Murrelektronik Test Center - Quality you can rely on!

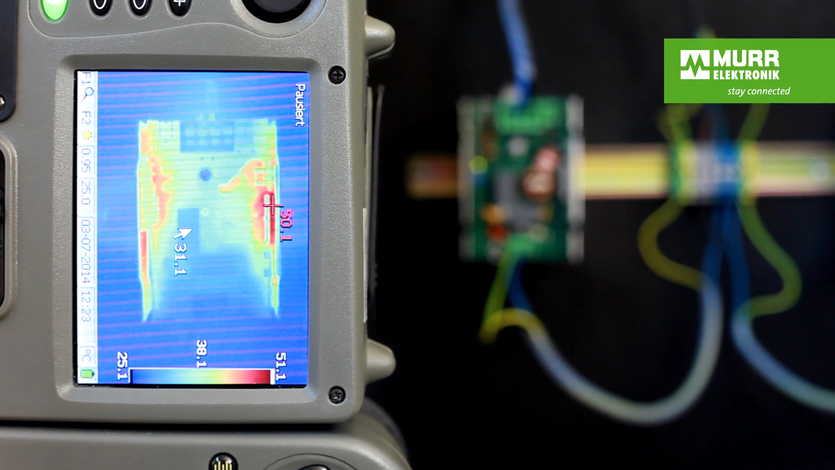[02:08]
The products are monitored with temperature sensors and thermal imaging cameras to optimize the efficiency and eliminate early failures caused by increased component temperatures.